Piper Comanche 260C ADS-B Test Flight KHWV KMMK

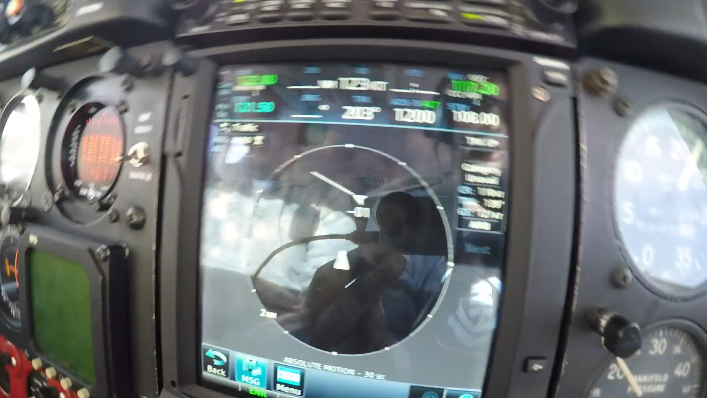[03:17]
So he's 100 foot below us, directly ahead of us, and you can see him right there.